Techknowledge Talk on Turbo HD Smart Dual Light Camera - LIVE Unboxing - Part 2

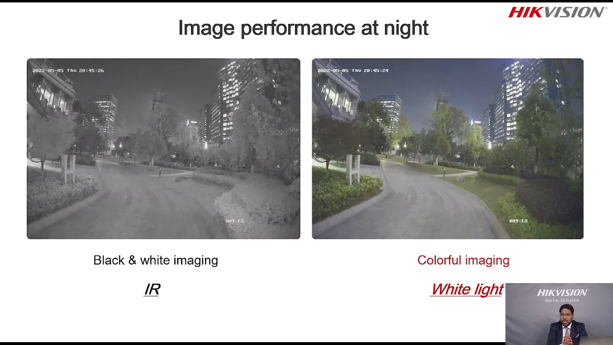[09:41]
you will get the much more clarity as compared to your ir so hope you have understand now the current trend in the surveillance you required your image should be very much clear at the time so 3k resolution of the cameras